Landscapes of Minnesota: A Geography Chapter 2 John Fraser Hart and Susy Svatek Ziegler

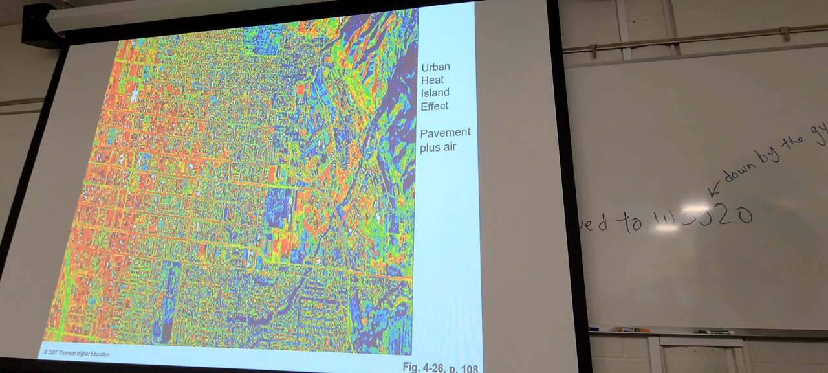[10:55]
uh so i was mentioning urban heat island um this is a thermal image looking at uh well you could see um pavement right uh
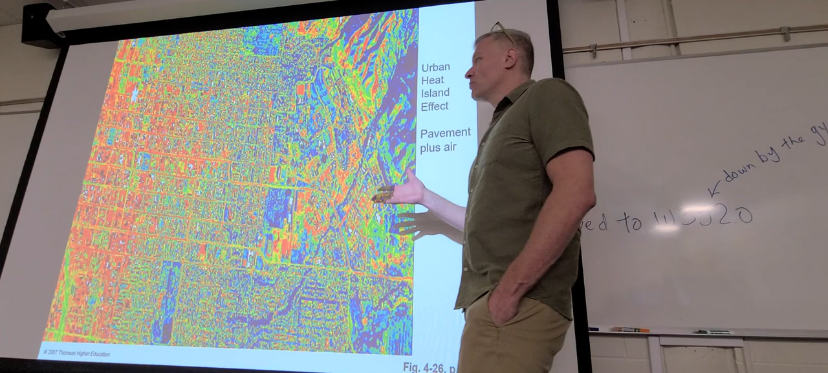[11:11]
really really soaking up a lot of heat and it soaks it up and then it radiates it out uh so that you kind of can't escape the warmth uh the further you go this way the
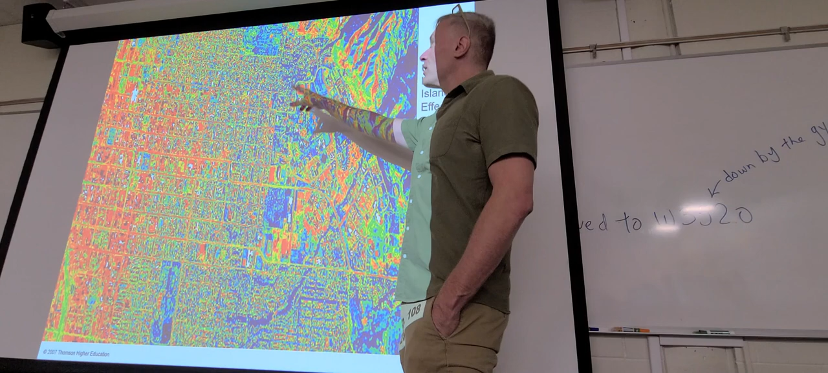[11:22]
more it gets into green and natural environments um the less urban infrastructure there is and the more kind of natural environments the more those are able to
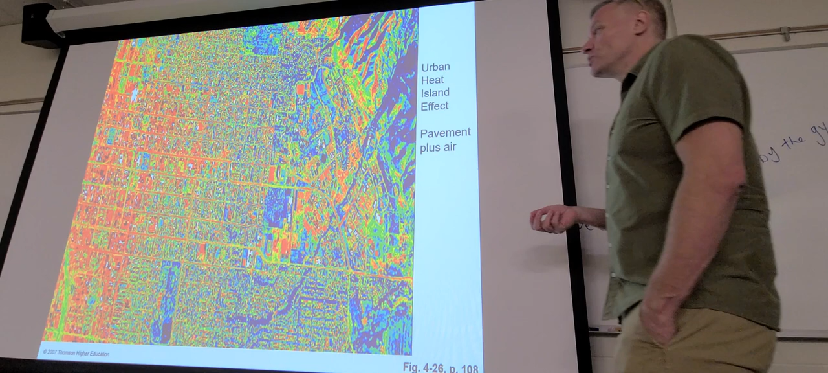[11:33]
um regulate temperature changes right because we have lots of lots of organisms plants and animals and whatnot that they have evolved to do that